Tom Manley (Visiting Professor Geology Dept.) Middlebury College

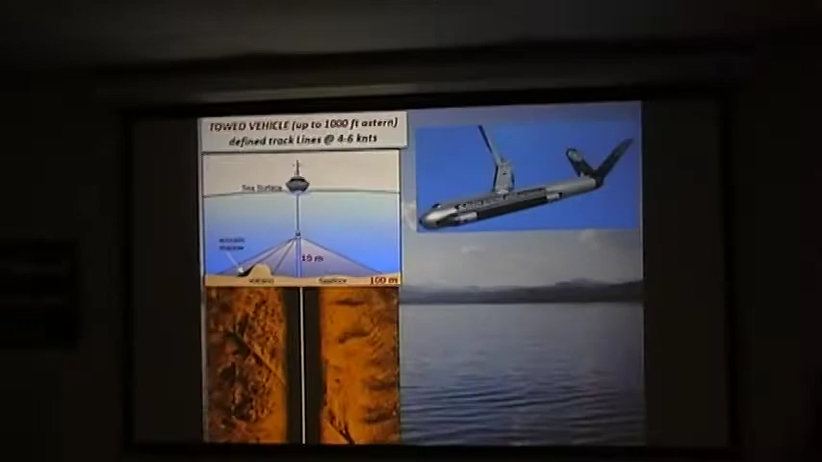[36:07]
Here's an example of a side scan sonar record. The white line represents the track of the fish.
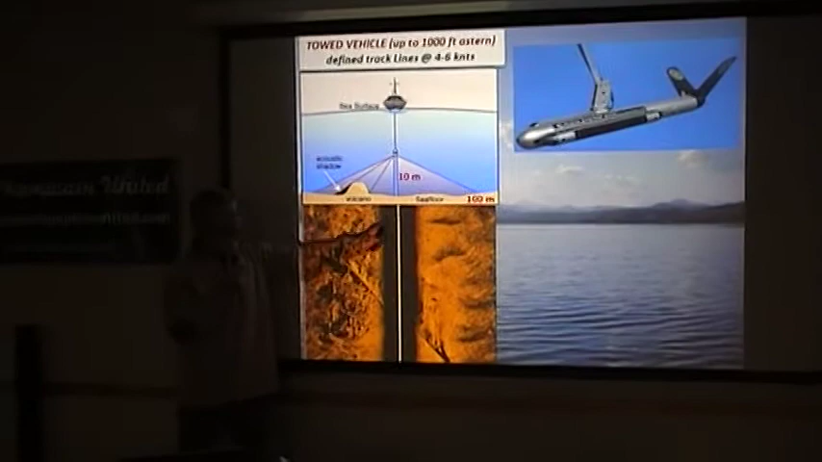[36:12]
The black area represents water. Okay?
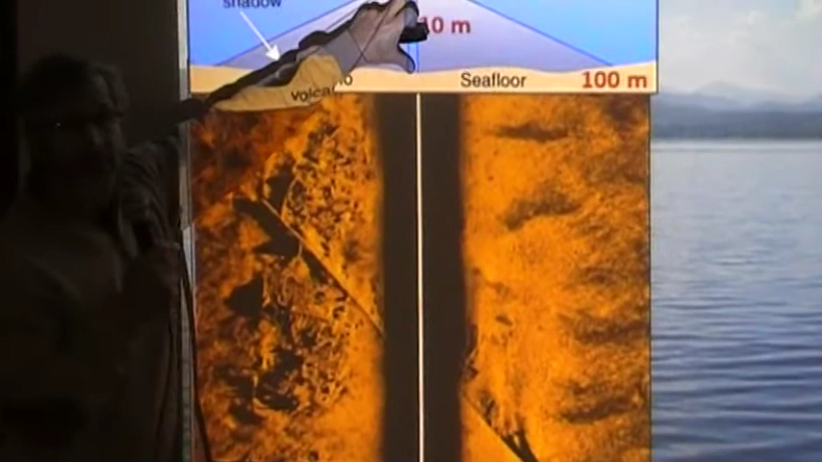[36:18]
It's seeing nothing during the transit. It's seeing in here. And all of a sudden, it hits sea floor.
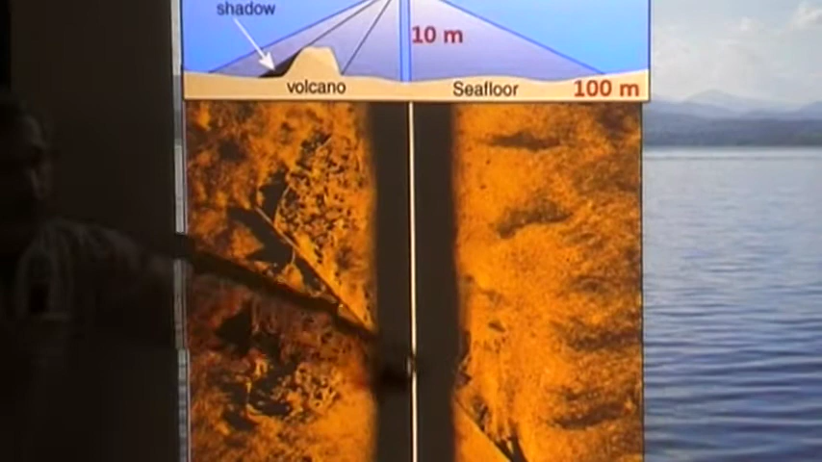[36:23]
And if you look at this image very carefully, you will find a shipwreck and a mast that's lying across it.
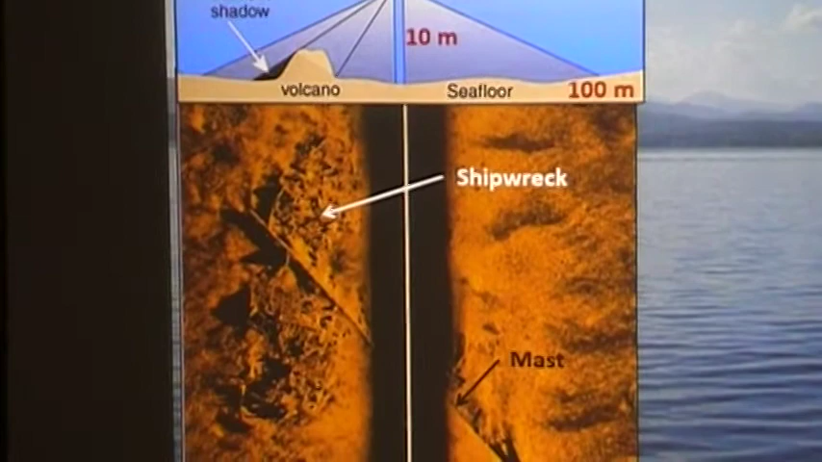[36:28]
Okay? Here's the outline of the shipwreck right here. And there's the mast.
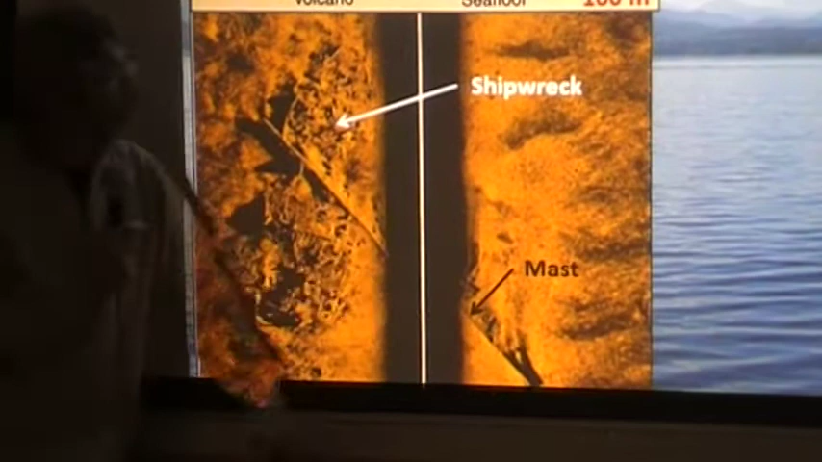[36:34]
Okay? Seen on both port and starboard sides. Okay?
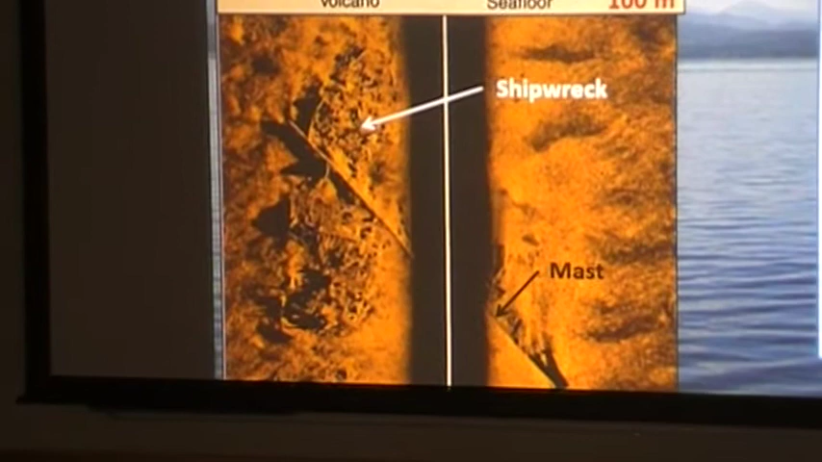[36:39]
So, when we do our tracking, okay, actually mowing the lawn,
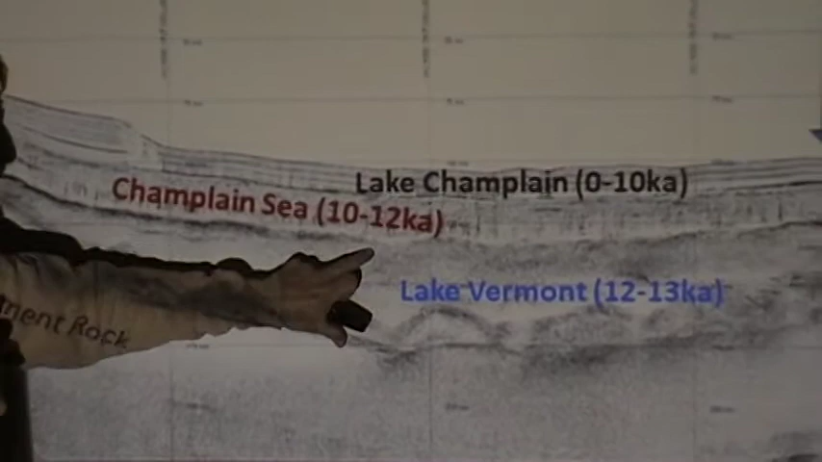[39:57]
This large fuzzy zone right in through here above the basement rock. This is when this particular area 12,000 to 13,000 years ago was a pro-glacial lake.
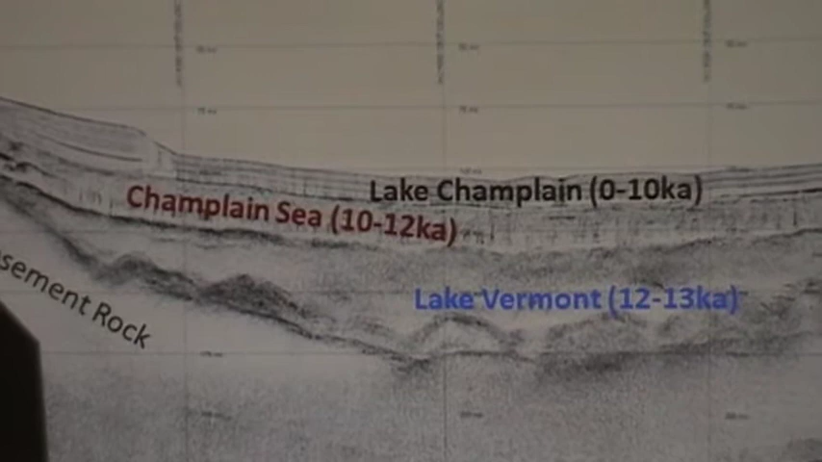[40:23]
And, believe it or not, the North Atlantic came into this basin.
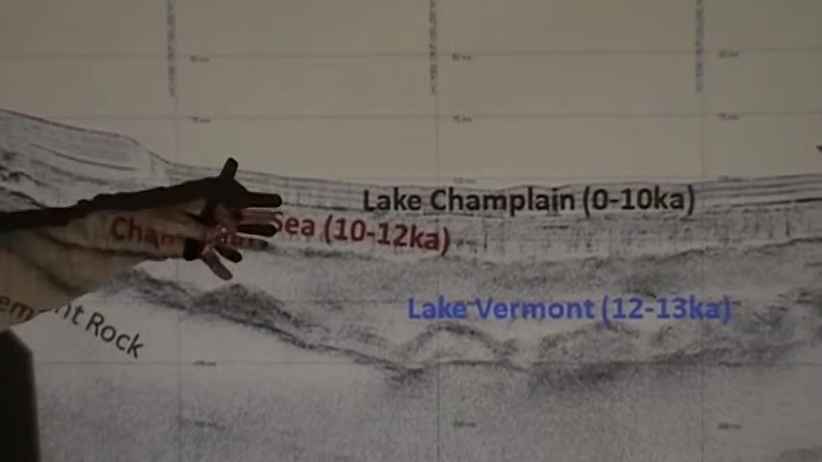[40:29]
Lake Champlain became an estuary of the North Atlantic during 10,000 to 12,000 years ago.
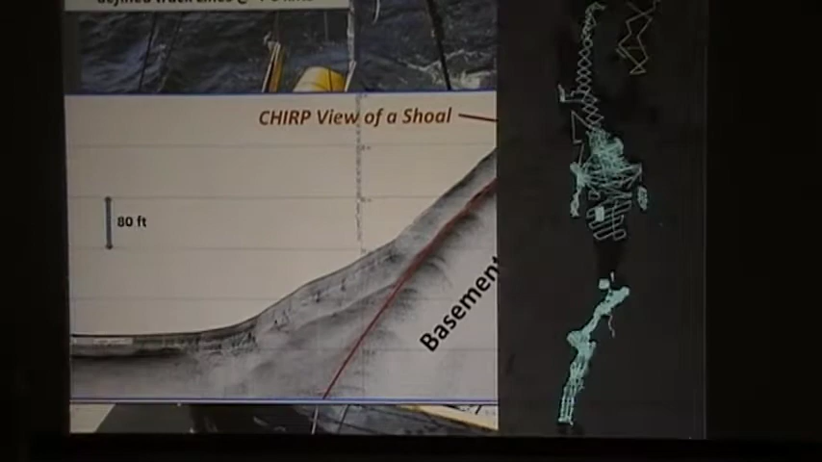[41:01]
We take a lot of these, and we still accumulate them. We have about 800 of these CHIRP records.
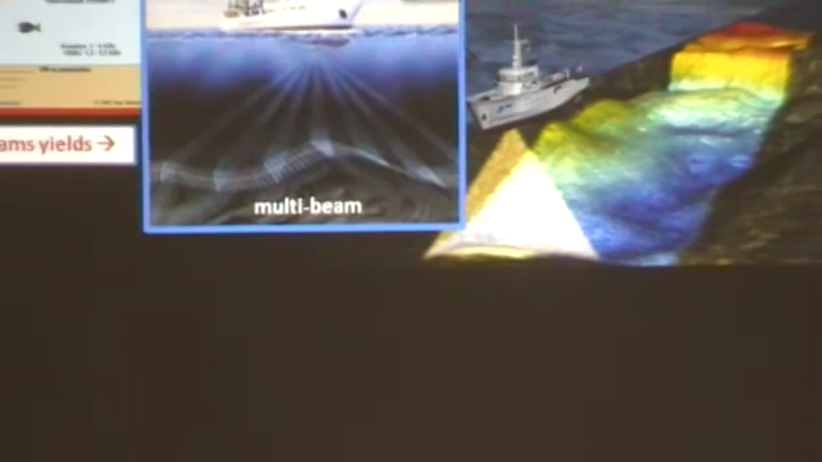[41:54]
So, pass after pass, and mowing the lawn over, you just end up with an accumulation of data that actually shows everywhere you've been. This is a 7125 system.
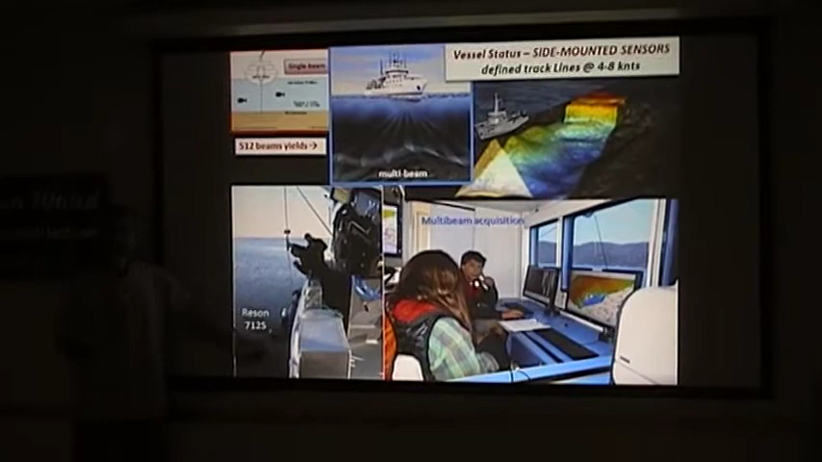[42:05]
It's side mounted on the vessel. This upper part right in here is a sound projector.
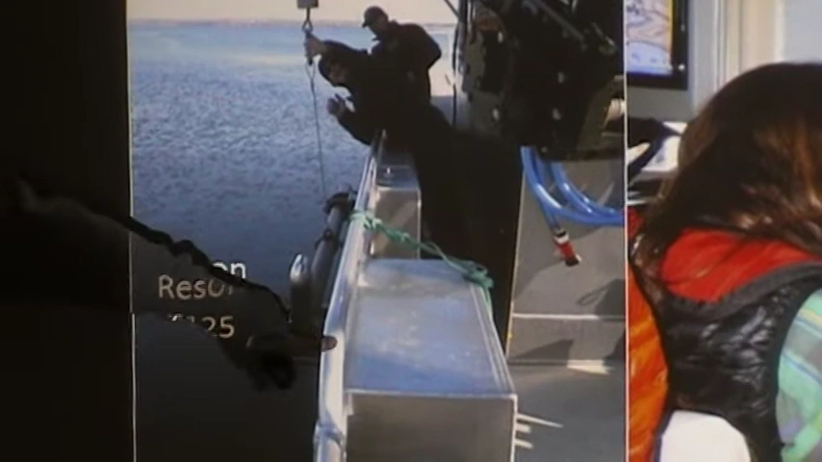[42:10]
This lower rectangular brick is the receiver system. It's actually on a pivot. So, it's on like this. We just unlock it, swing it down vertically, lock it in place.
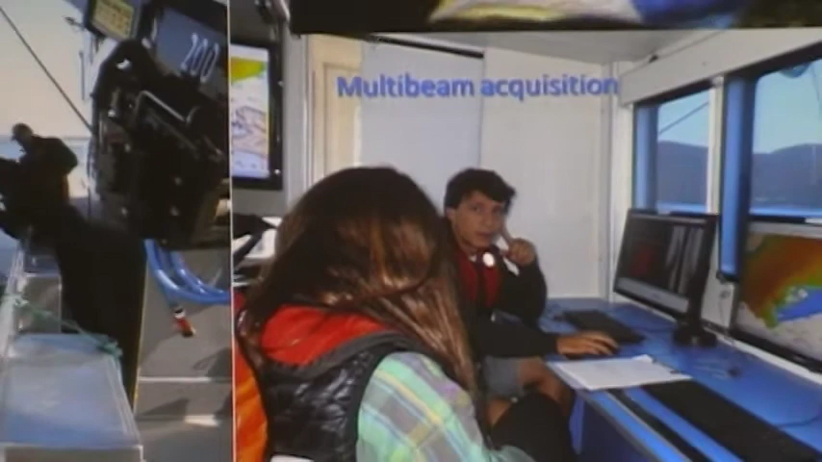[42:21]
It's in water, and we start driving. Okay? We start accumulating data.
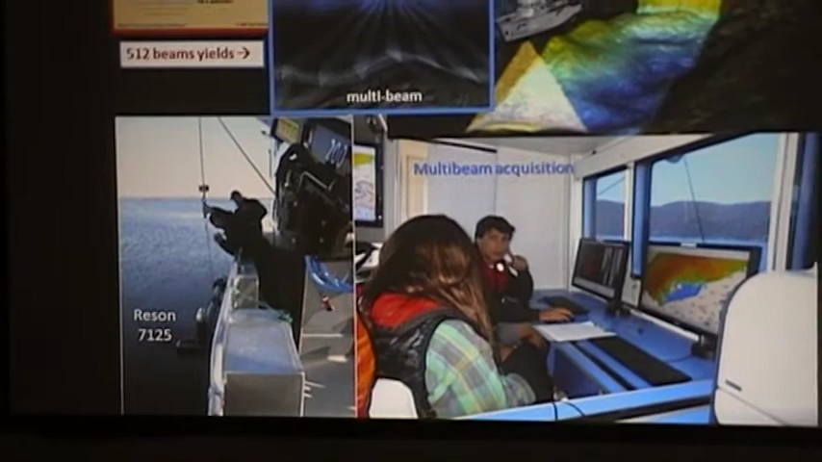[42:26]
This, the processing of that multi-beam data is intense. It takes a lot of CPU power.
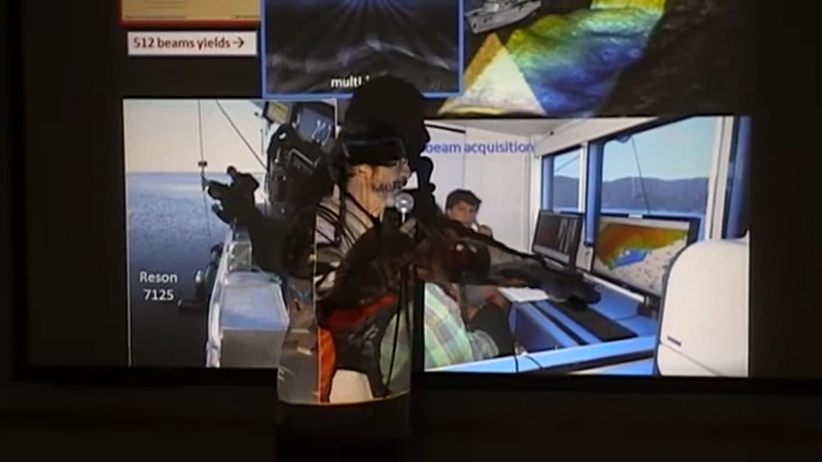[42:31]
But, we have two computers devoted to that. Okay?
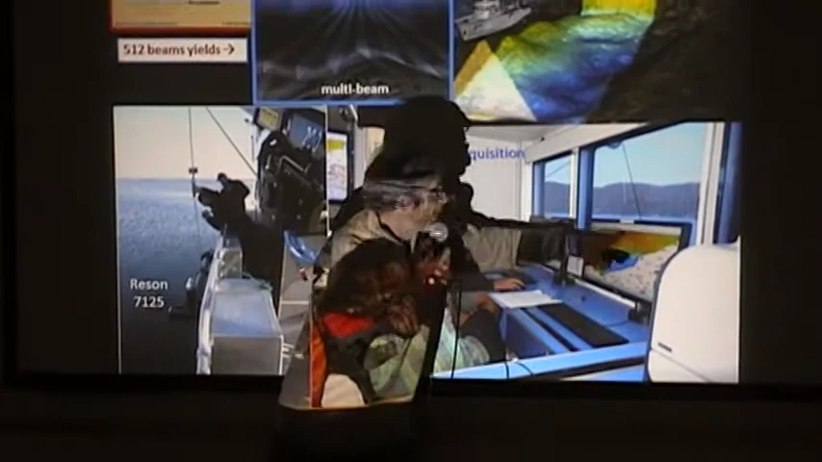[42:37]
And, you can see the map right out here around Diamond Island that was being mapped at the time.
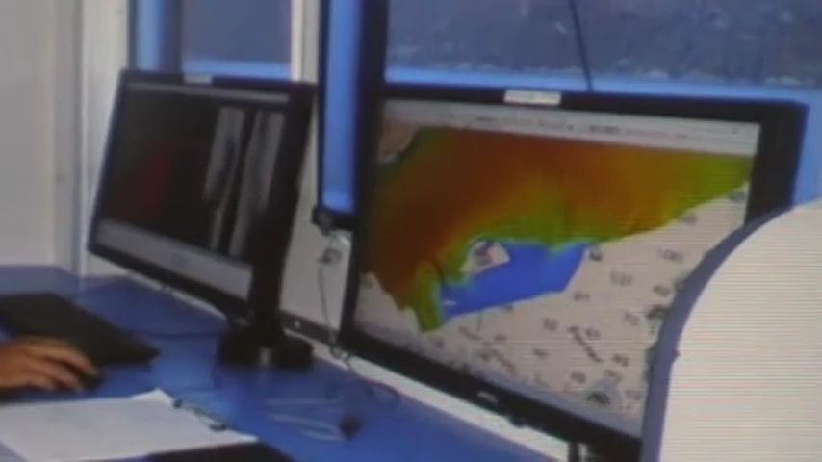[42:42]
The whole system, like I said, is being mapped in real time.